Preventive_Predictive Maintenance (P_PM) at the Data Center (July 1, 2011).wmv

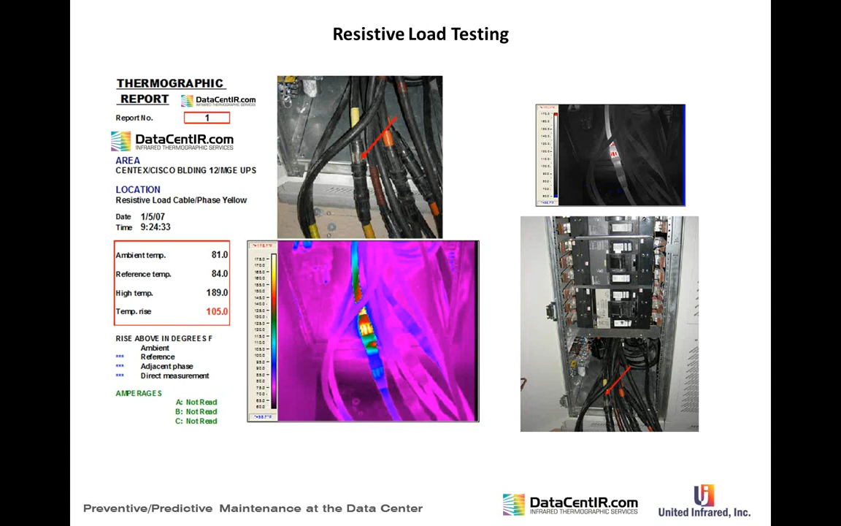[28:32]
in some of these cases they have to postpone the test if they don't have the cables that can supply the load safely ok